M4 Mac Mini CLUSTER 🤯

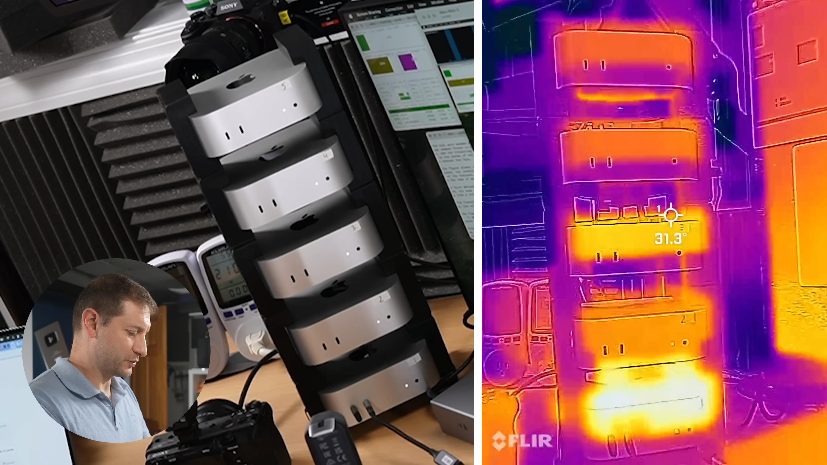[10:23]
And this is interesting right here. The machine on the bottom.
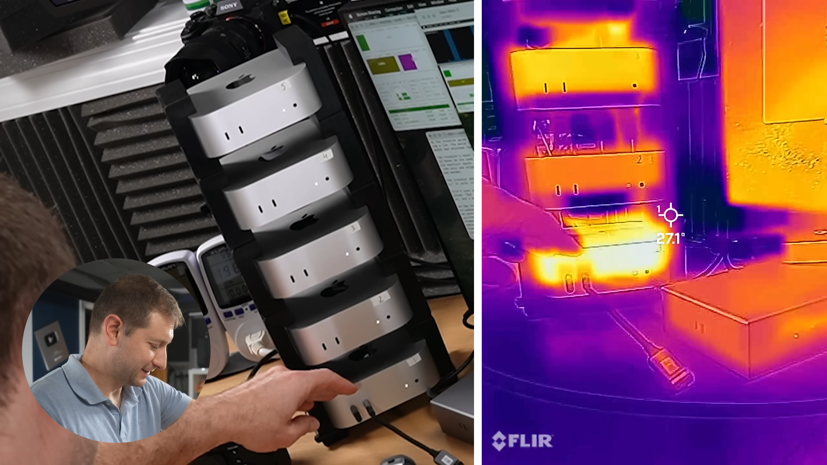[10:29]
This might not be the best rack setup, folks. We're at almost 40 degrees on the bottom machine. The other ones seem like they're quite a bit cooler. This is the other, this one right here. Machine number three is the other M4 Pro machine. And this one, this one, and the top one are all M4 machines. So the M4s are a lot cooler than the M4 Pros. But the one on the bottom, I don't know if it's because that's the central hub and it's got more work to do with Thunderbolt.